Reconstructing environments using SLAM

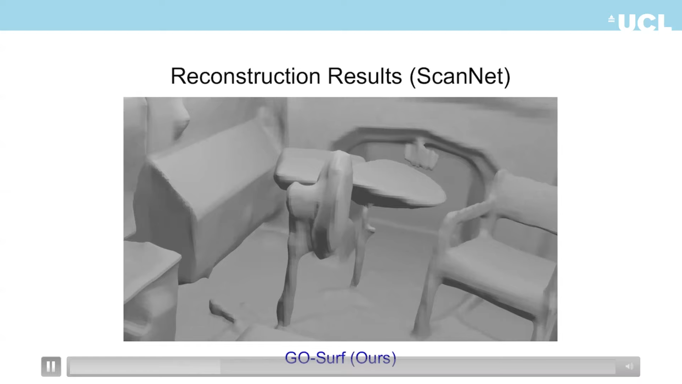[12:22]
And you can see our method can catch a very nice reconstruction result.
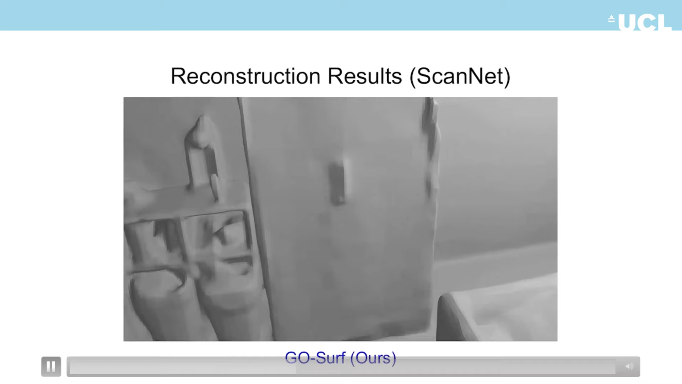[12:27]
And the smoothness is very.
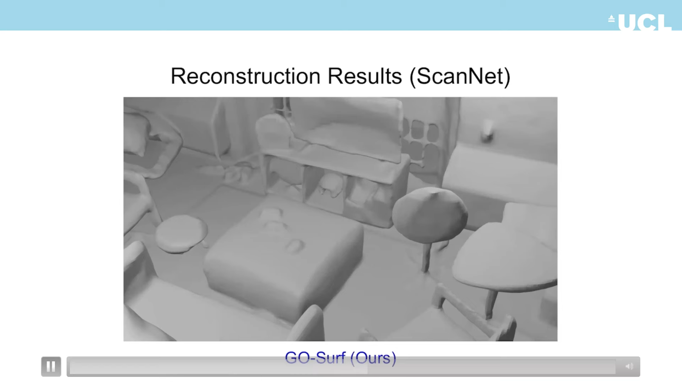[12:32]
And we also compared against our baseline method. So this spinal fusion is a traditional method.
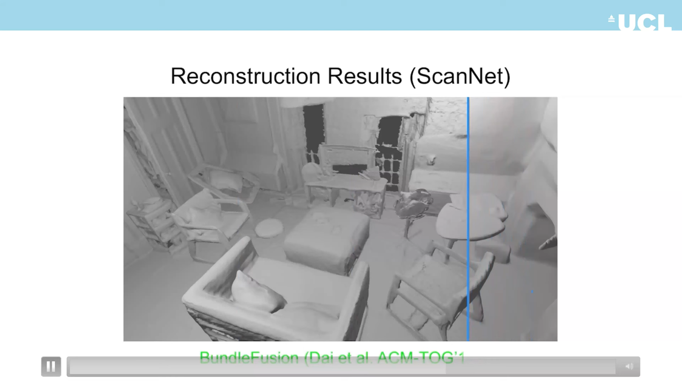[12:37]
You can see it's, it's much smoother.
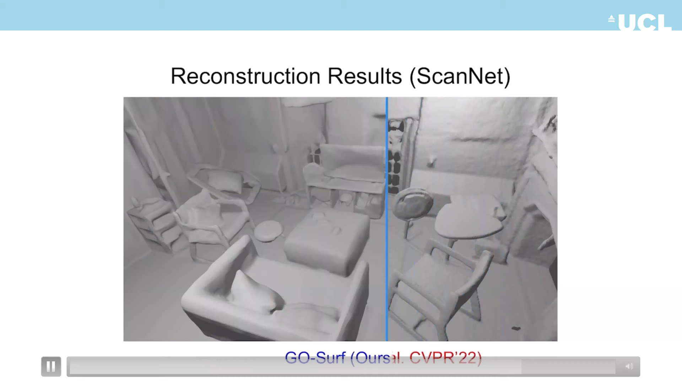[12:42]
And we also compared against our closest baseline, which is also a neural method, but using a single MLP. You can see our method.
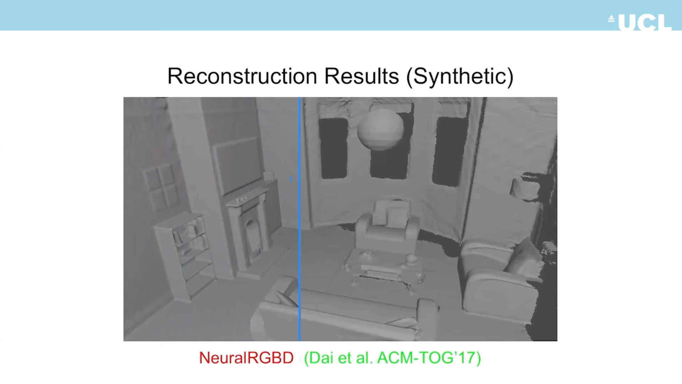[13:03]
And we also evaluate our method on some synthetic data set, for which we have ground truth meshes. And here you can see that's the Hopfelian ability,
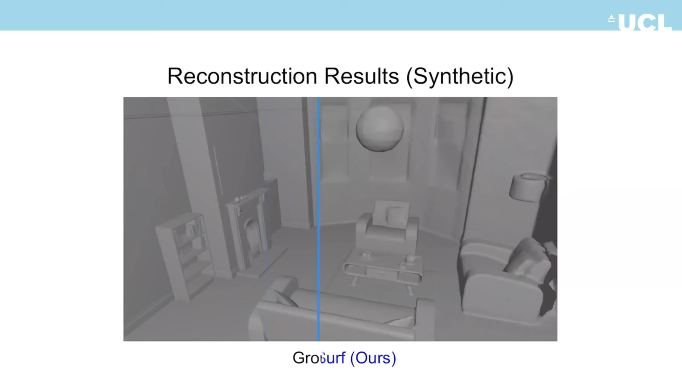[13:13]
like our method has the best Hopfelian ability.
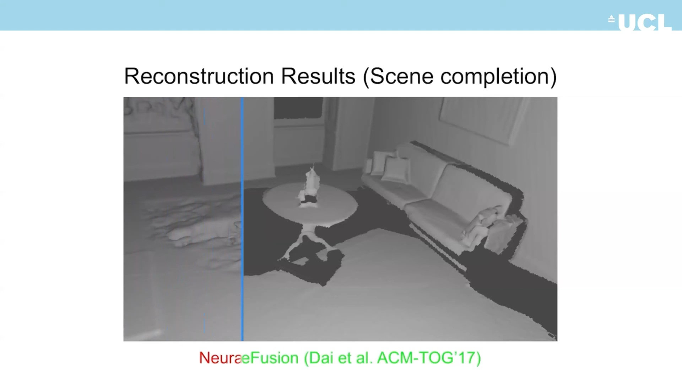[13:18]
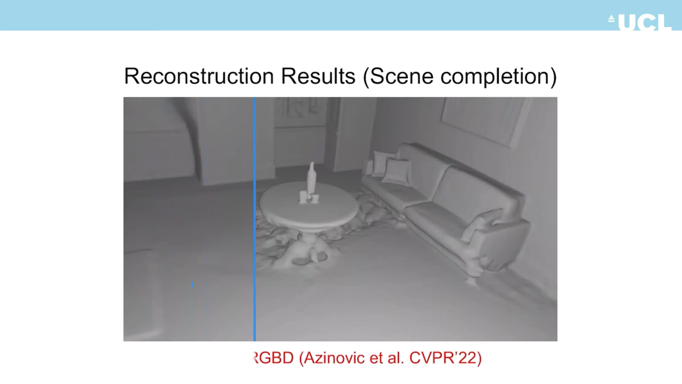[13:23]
Here you can see neural GPT can also like sort of feel the host, but you can see it's very noisy, but our method can hear like a perfect whole.
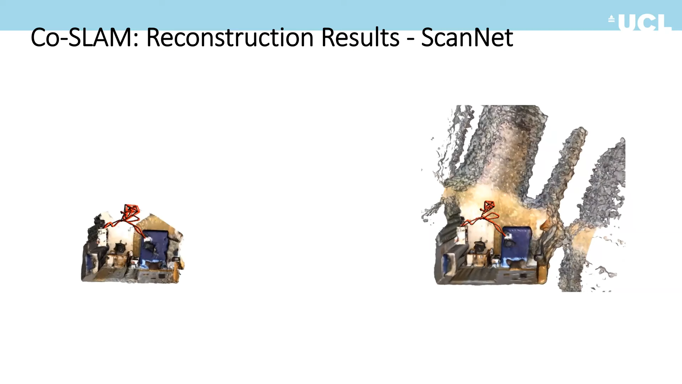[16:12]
test on a scan analysis that which consists of like a real world sequences.
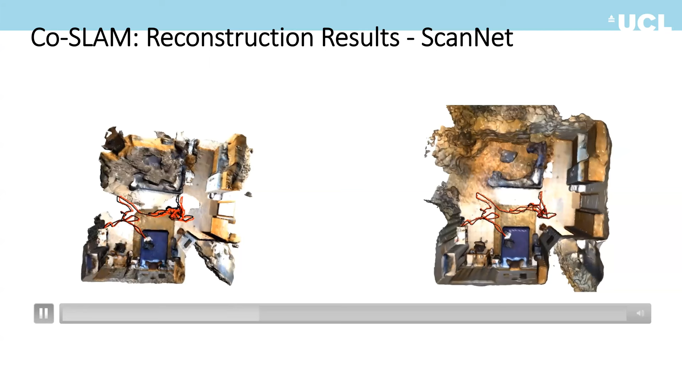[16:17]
And again, our method is on the right and SLAM is on the left. You can see you can clearly see that the hole in SLAM is much worse. Actually, that is not observed, but our method can like feel that region like almost perfectly.
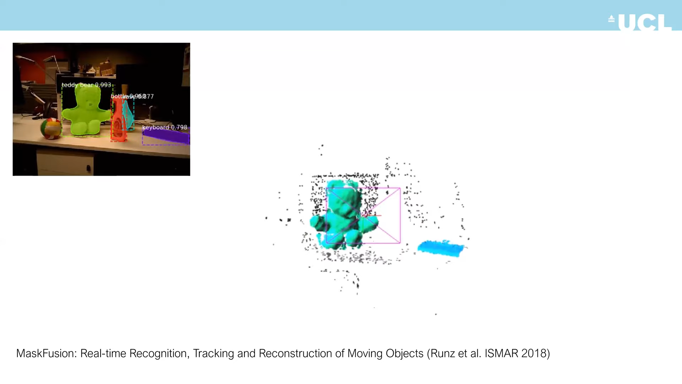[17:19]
And here, I would say the most popular work along this direction is this max fusion. And the idea is very simple. And the trick here is to just leverage a 2D detector.
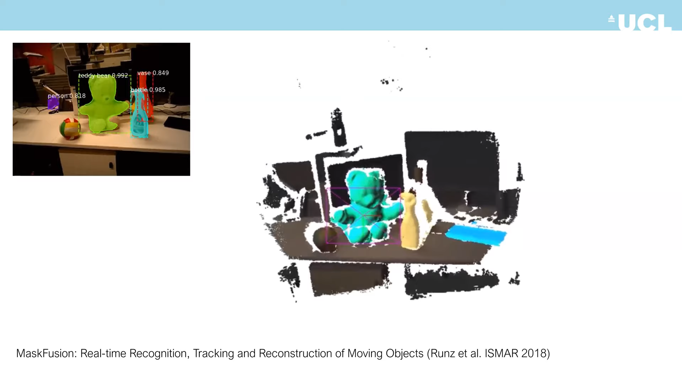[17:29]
And here they use a mask HZN and just to get the 2D instance masks. And once you've got the 2D masks, you can just, the data association can be easily done. And track and reconstruct each model separately. And here you can see that it can work fairly well.
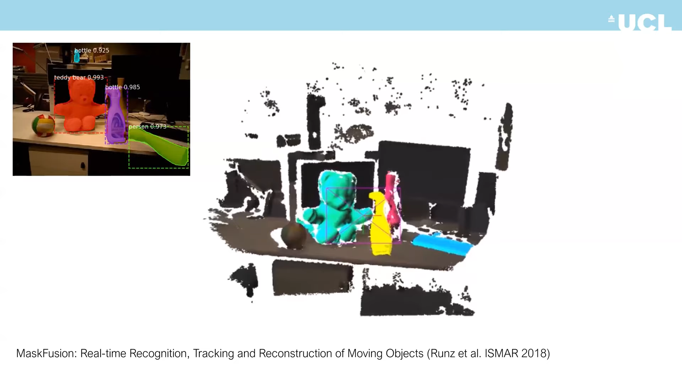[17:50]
It is able to work with multiple objects, and it is able to detect the like human arm and just regard it as outlier.
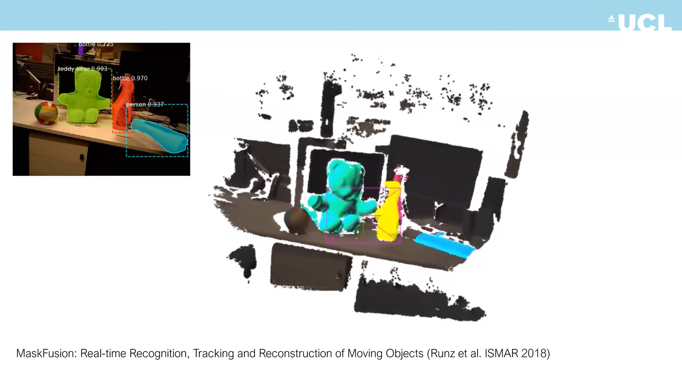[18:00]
And but I think the biggest issue you can also tell is that it is unable to reconstruct the non-visible part of the object, like the teddy bear.
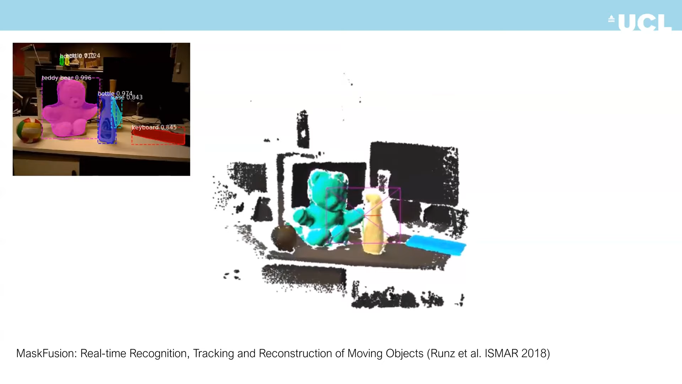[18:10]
It looks like a piece of paper. So what's behind it is empty.
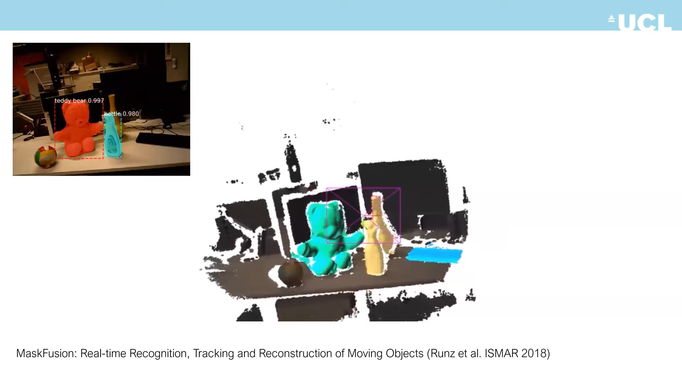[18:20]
So the question is, can we also do some tricks to also like reconstruct the non-visible part? Okay, and so here comes the next paper I'm going to introduce is this DSP SLAM, which solves exactly that problem.
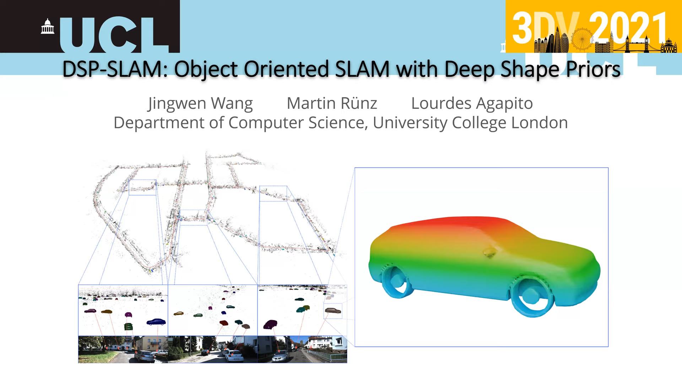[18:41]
So the trick here is to leverage a pre-learned shape prior.